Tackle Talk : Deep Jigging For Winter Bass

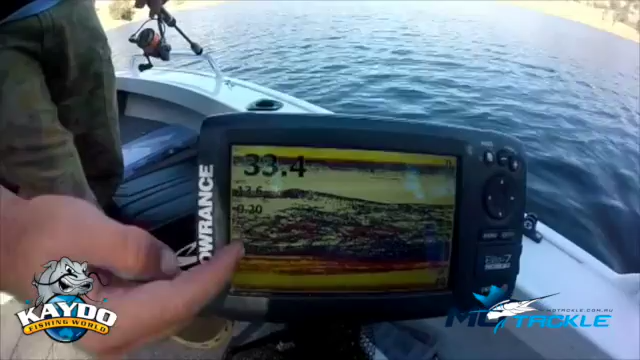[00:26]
So this is what the bass look like when you find the schools. They're all wiggly, so there's a whole heap of them.
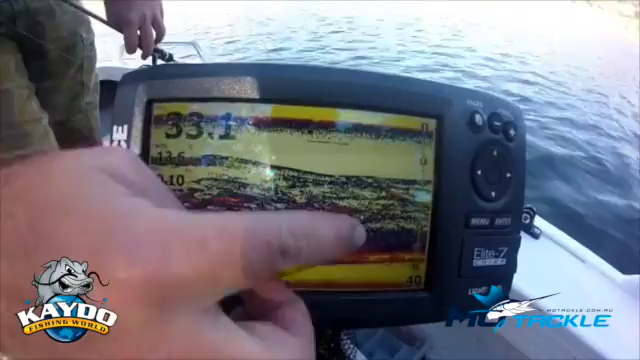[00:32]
So usually wintertime you'll find them down nice and deep. So the simplest, easiest way to catch them is deep jigging.